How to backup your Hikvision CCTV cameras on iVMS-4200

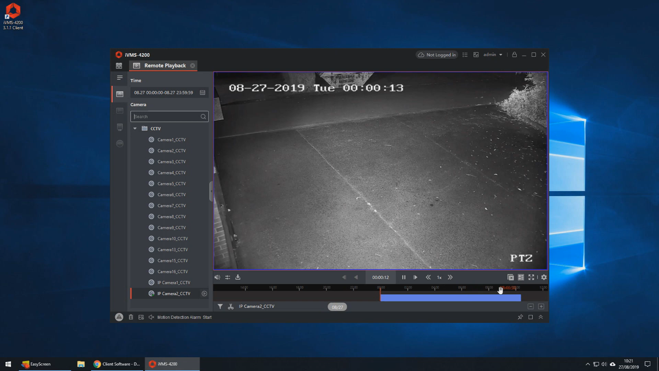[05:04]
where the event happened that you wish to back up we can do this just by moving the the slider on the timeline as shown now and then we can find the